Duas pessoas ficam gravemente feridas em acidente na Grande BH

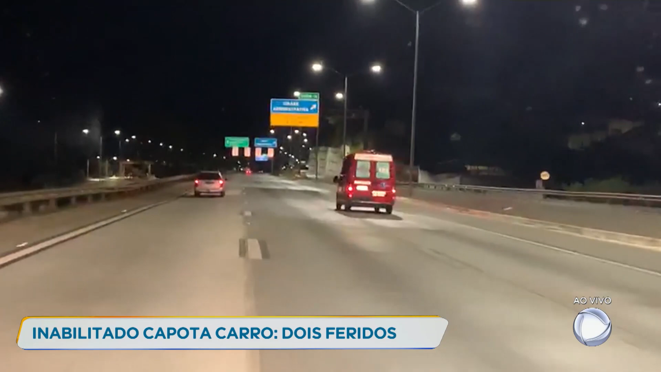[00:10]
A ambulância dos bombeiros segue apressada. Os militares foram acionados para socorrer duas pessoas que se envolveram em um acidente na LMG 800, que dá acesso ao aeroporto internacional. As vítimas estavam neste veículo, que ficou com as rodas para cima.